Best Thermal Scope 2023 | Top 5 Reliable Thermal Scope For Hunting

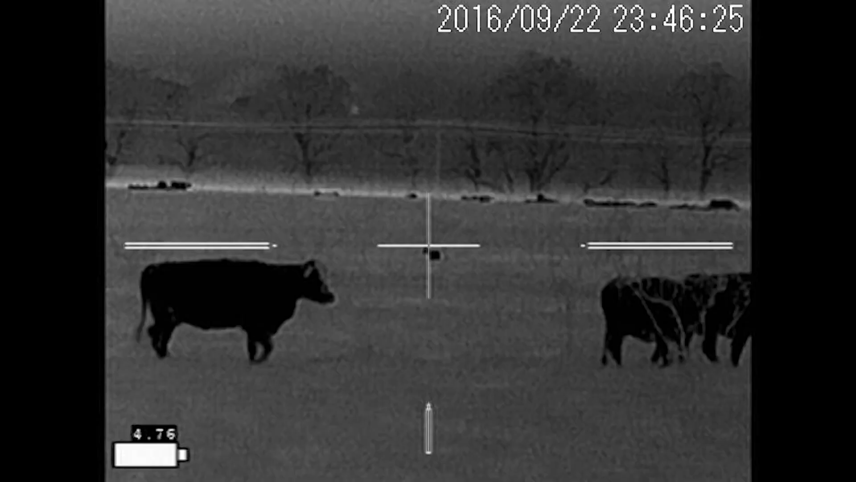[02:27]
the REAP IR offers the best thermal image quality available today by utilizing a state-of-the-art 12-micron, 640x480 thermal image sensor and top-quality optical components.
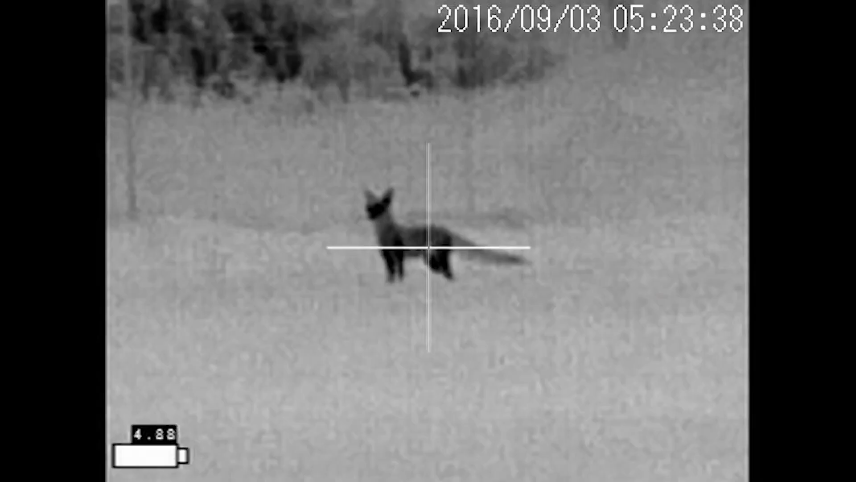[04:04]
The Trijicon Snipe IR Mini Thermal Clip-On is a small, light, powerful thermal clip-on that lets you engage targets in any light.
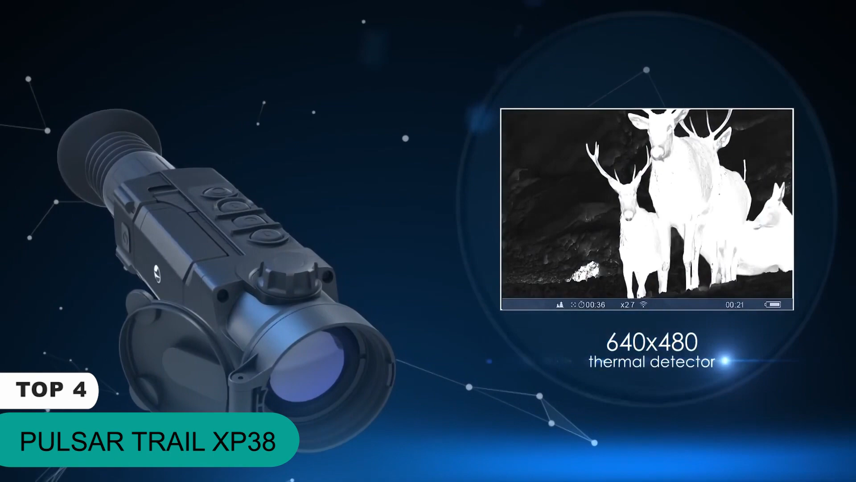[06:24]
the Trail uses a cutting-edge thermal imaging sensor with a remarkable 640x480 pixel resolution and a pixel size of 17 microns.
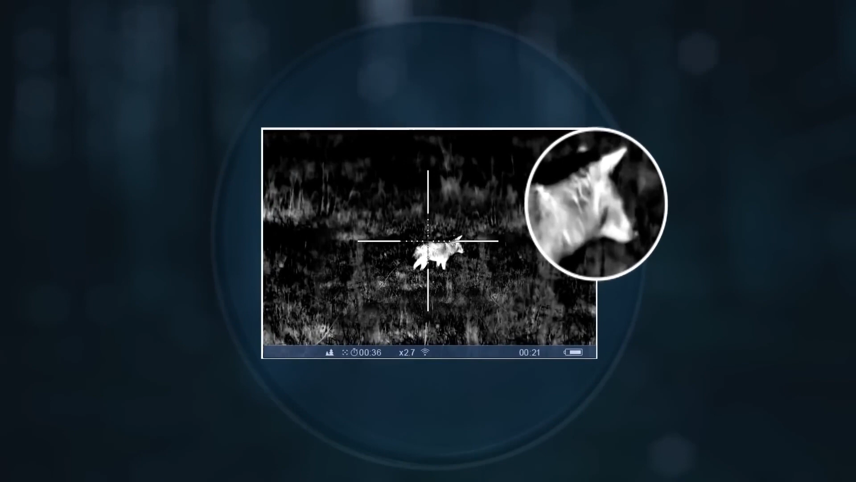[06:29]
The best thermal rendering software in its class for image sharpness.
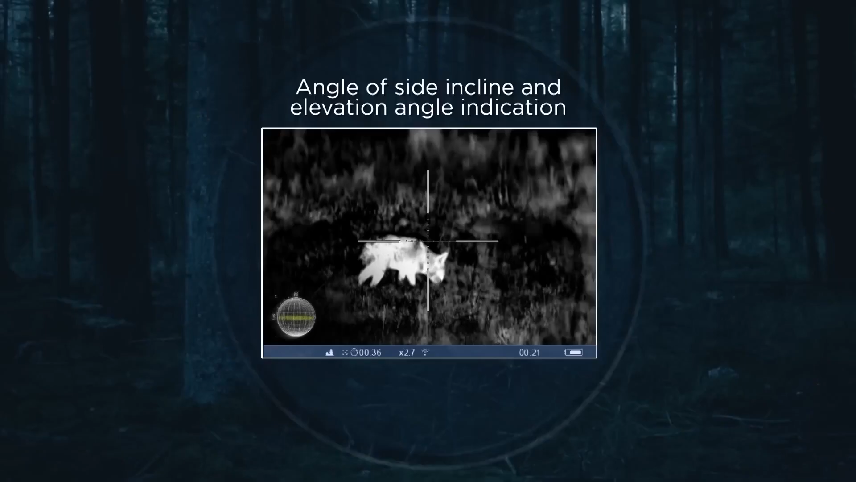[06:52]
Indication of the elevation angle and side incline provides the necessary data to introduce corrections during a shot.